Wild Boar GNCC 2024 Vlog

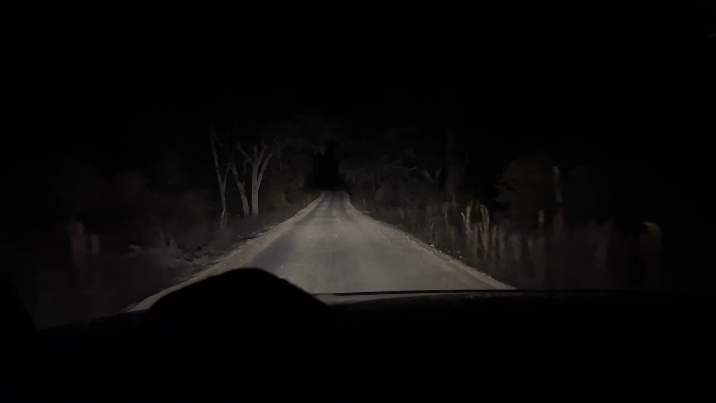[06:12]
Just cruising down this creepy back road with, see if we can get some of that heat lightning to go up. Are we sure it's heat lightning? It might be. Oh, real. There it is. It's cool if you pause the video when it happens. It looks like it's daylight. Yeah. Just this creepy back road. Look at all those lights to the left. What is that? Is that a lake over there? Houses. No.